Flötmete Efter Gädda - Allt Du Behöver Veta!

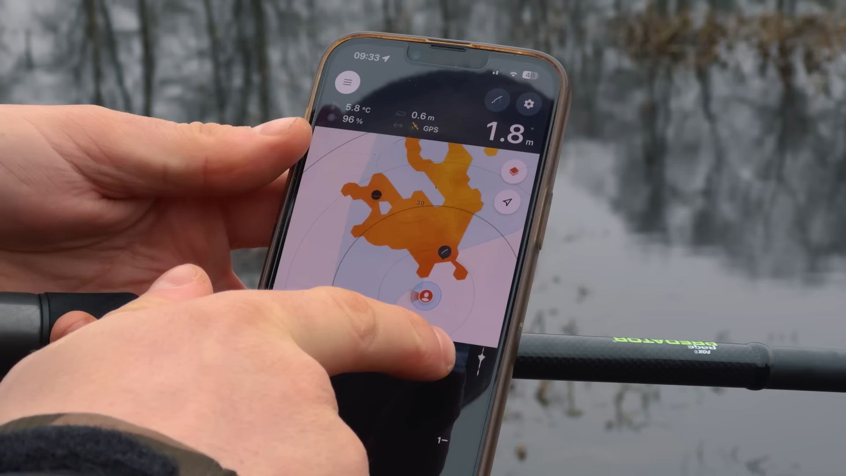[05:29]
On screen: depth 1.8 m, water 5.8°C
Och sen här har vi 2D-kartan Ytan här uppe Så har vi botten här nere Ser vi där att vi har 1,7 meter Vi har 5,8 grader i ytvattnet Så ska vi se Så börjar man veva hem den här Deepen då Ganska långsamt
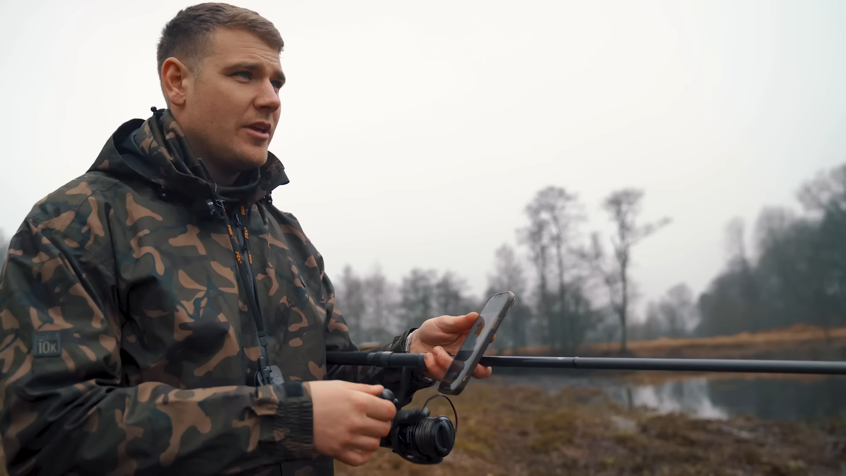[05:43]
Så att den hinner läsa av Om man får en bra bild Så ser ni ju här uppe nu samtidigt Hur djupet ändrar sig
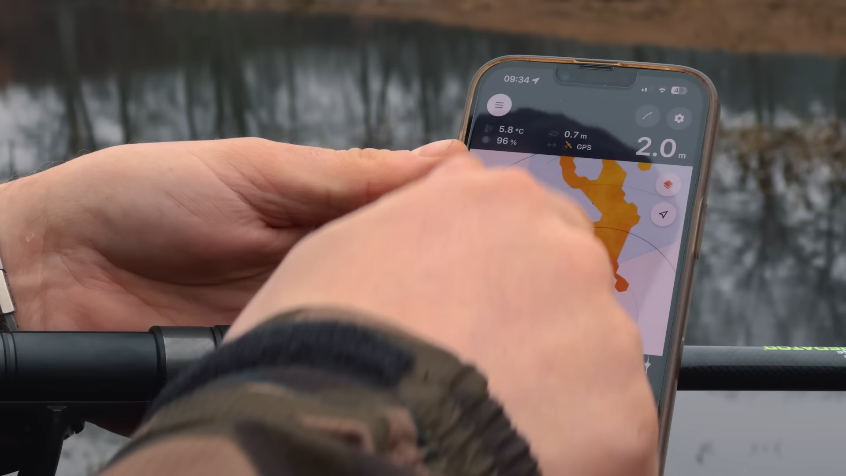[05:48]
On screen: depth 2.0 m, water 5.8°C
Och här på kartan Den svarta runda pricken där Det är ju Deepen då
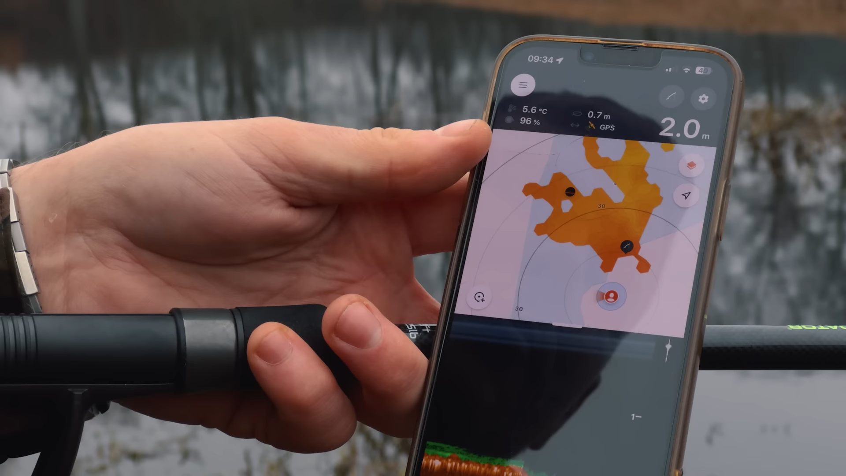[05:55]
On screen: depth 2.0 m
Så vet man ju exakt Vart den är När den visar Det specifika djupet
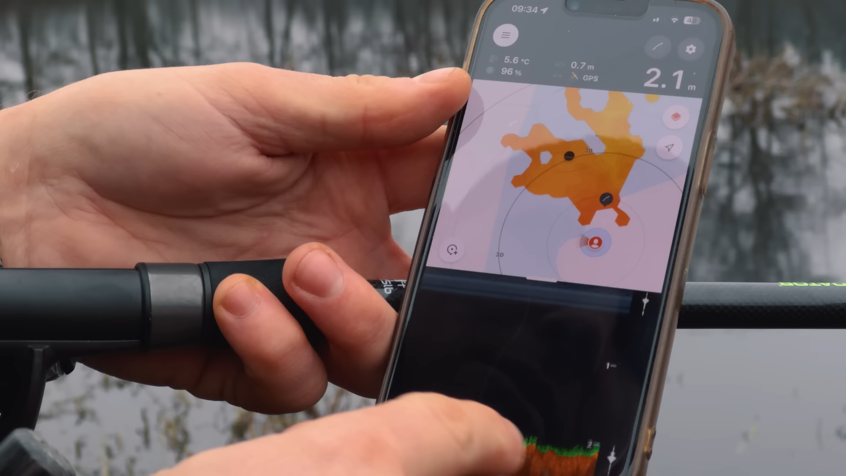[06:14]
On screen: depth 2.1 m, water 5.6°C
Och så har man en färdig karta Efter det Och som vi ser nu Det är ganska ointressant Det händer inte mycket på botten Vi har lite vegetation På botten Det är egentligen det enda Men så gör man så enkelt Så kastar man av Här ser ni att här går det ju upp Här går det upp till 1,6 meter